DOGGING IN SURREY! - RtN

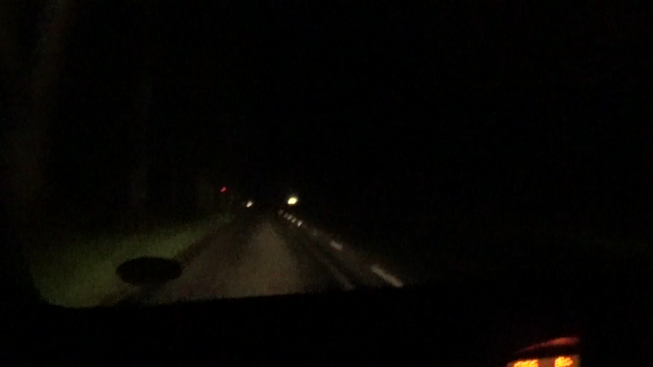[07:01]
Oh, there's some shady biz going on in that car. Yeah, there was. Saw a car. Car with its interior lights on and steamy windows. Yeah. And shadows. Legit. Not next to each other. Things you see in the Surrey Hills at 1 in the morning on a Monday. Well, it is most popular county for dogging
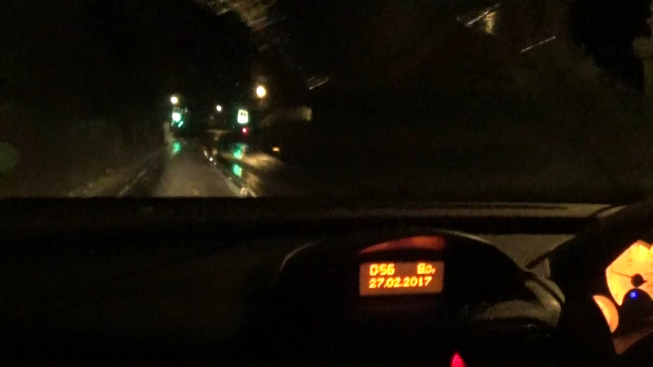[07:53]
This sort of outskirts of Gombshaw. There's a nice little waterfall down here somewhere. Yeah, there is. It's a very pretty place actually if you go for a walk. Yeah. I've had a look online because I was showing someone else to my camera, taking them out down by Friday Street. That's a big old rig, isn't it? But yeah, it's not far from here.